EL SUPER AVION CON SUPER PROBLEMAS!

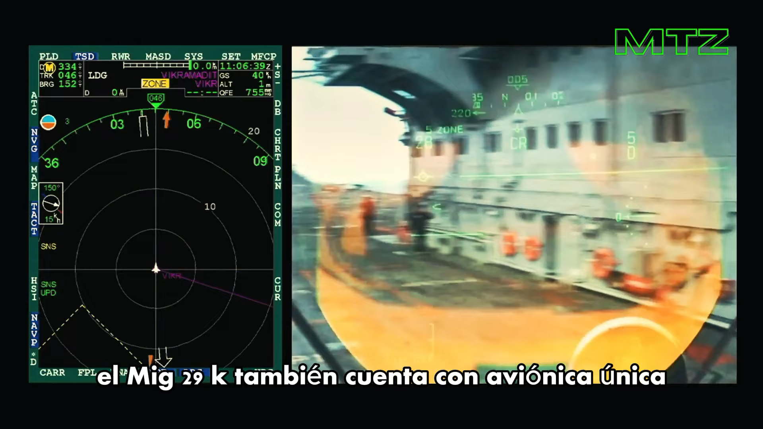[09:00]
como el radar ZUGME que perfora el aire para una conciencia situacional mejorada.